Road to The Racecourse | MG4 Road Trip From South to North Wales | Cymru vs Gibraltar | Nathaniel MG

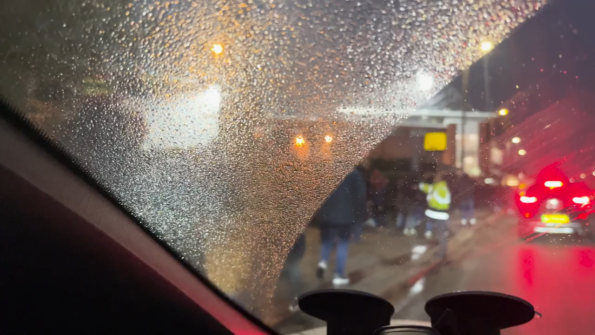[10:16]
Here we are boys, at the race course, finally arrived. 36% charge left currently.